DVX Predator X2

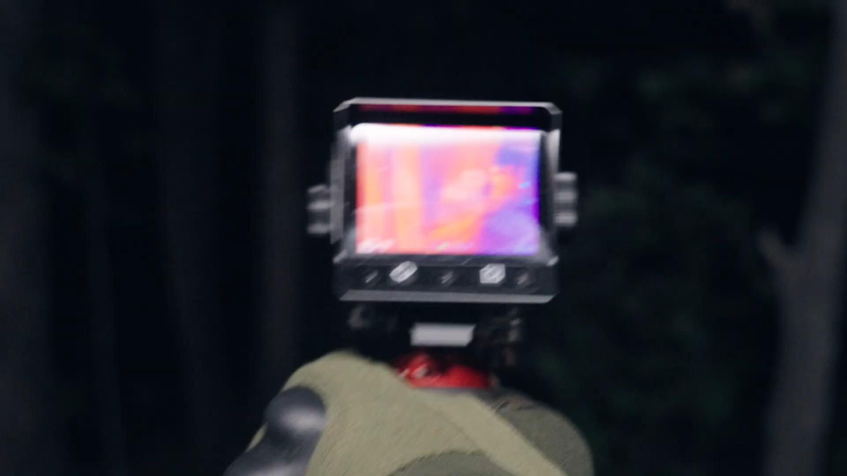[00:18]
This isn't a gadget, it's your survival instinct.
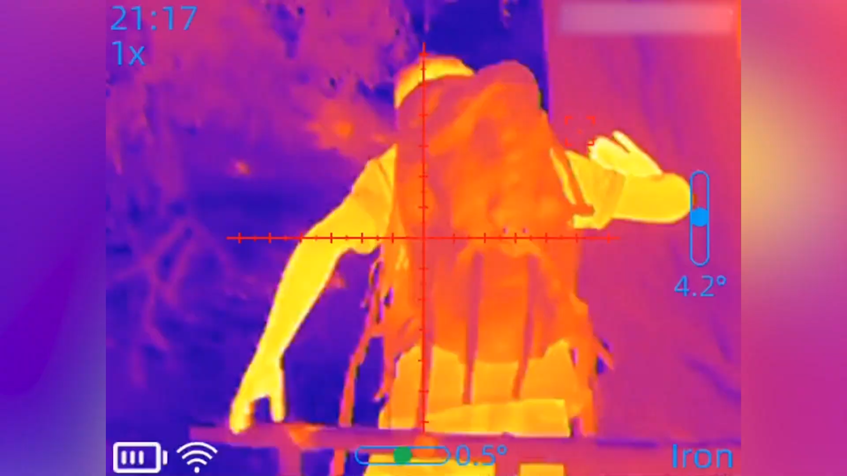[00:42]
Hotspot detection snaps on, the 1200-meter laser rangefinder fires,
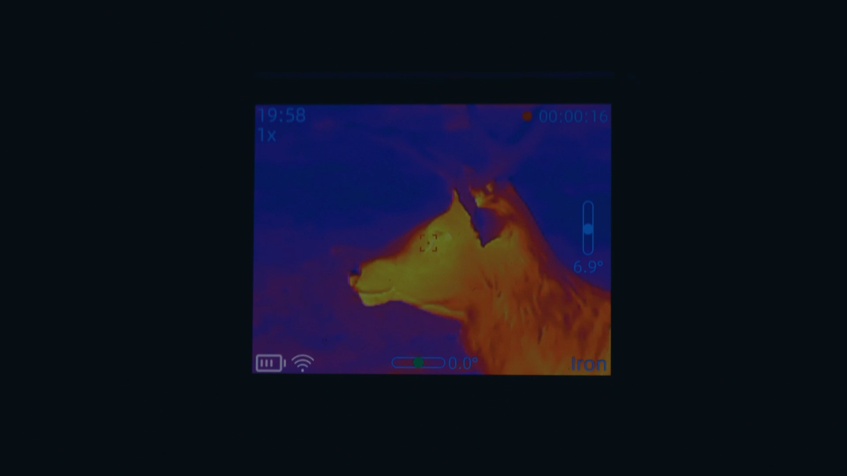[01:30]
AI hotspot lock plus PIP zoom. Keep movers centered while you stay situational.